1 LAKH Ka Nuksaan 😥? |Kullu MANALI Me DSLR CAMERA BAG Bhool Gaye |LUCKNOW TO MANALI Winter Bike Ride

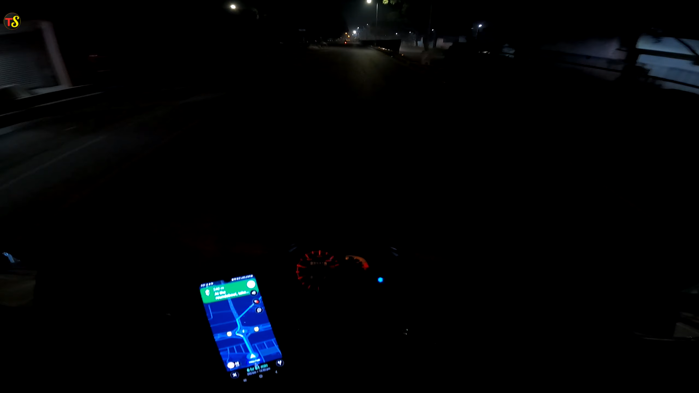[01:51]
मेरे वाइज़र और चश्मे दोनों पे फॉग आ रहा है तो चलाने में थोड़ी सी डिफ़िकल्टी ज़रूर हो रही है मुझे। अब फटाफट चंडीगढ़ सिटी से निकलना है, हाईवे पकड़ना है।